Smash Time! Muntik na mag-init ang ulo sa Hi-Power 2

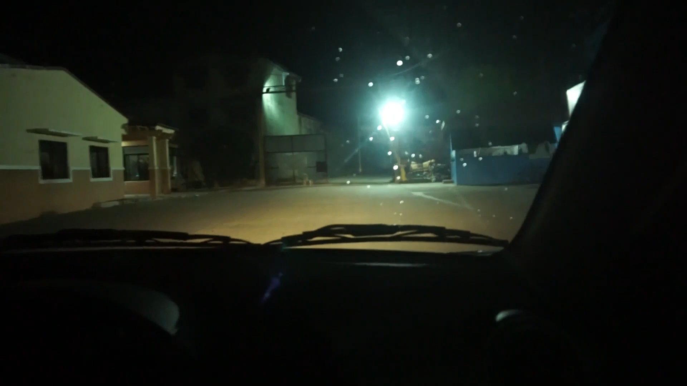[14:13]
So ayun sila, magla-left na sila. Magla-left na sila. Ay, malayo na sila, tignan mo. Diba? Yung blinking lights na yun. Sila yan. So mabagal lang tayo mag-left na.